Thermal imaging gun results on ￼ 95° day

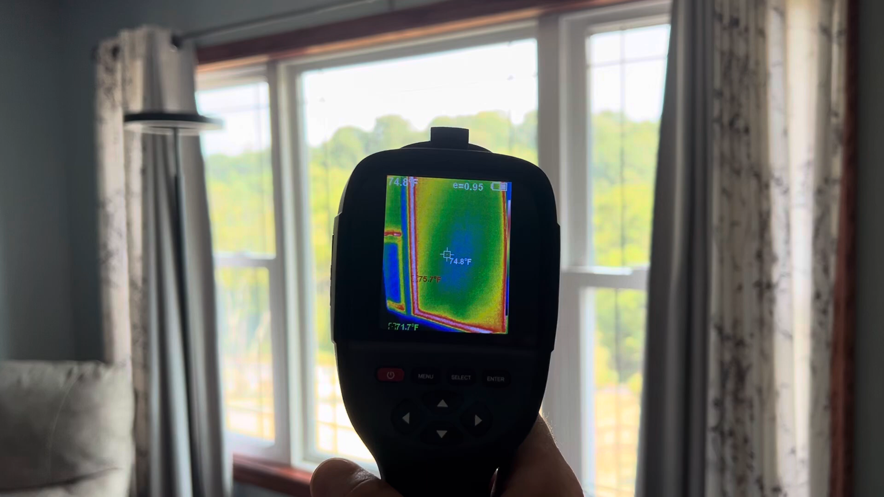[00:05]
On screen: spot 74.8°F
uh this is a hti ht18 thermal imaging
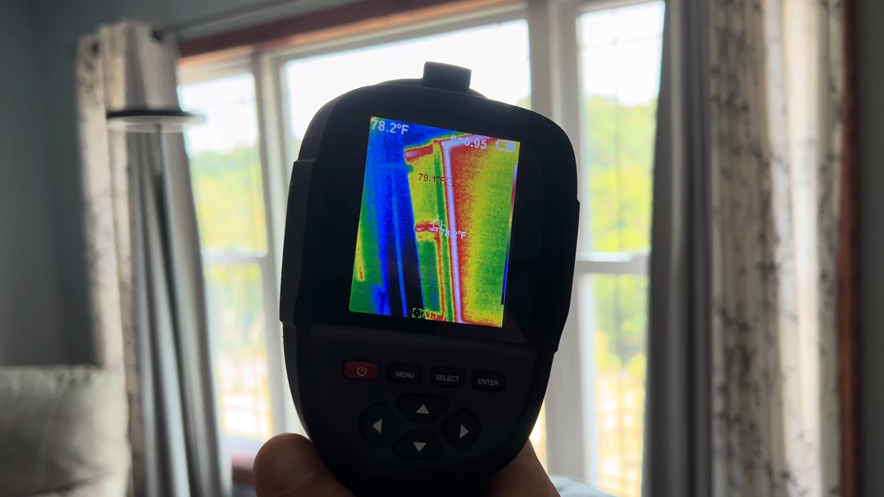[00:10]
camera i think i paid about six hundred dollars for it so this is my windows here
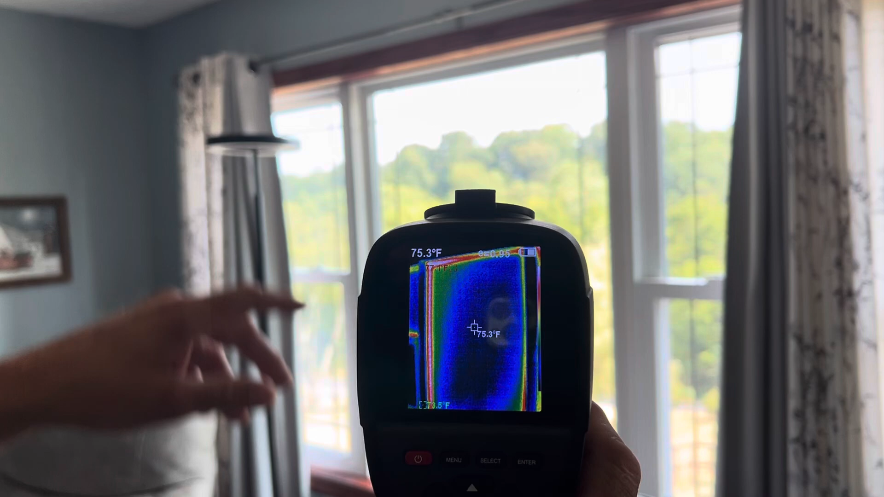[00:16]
On screen: spot 75.3°F
uh it's 75 degrees the glass we're going to head outside
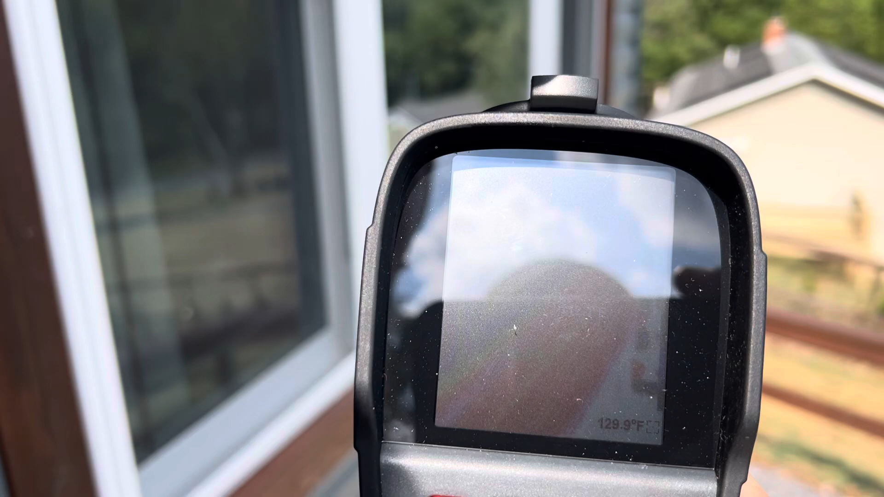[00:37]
On screen: spot 129.9°F
110 100 it looks like it averages about 117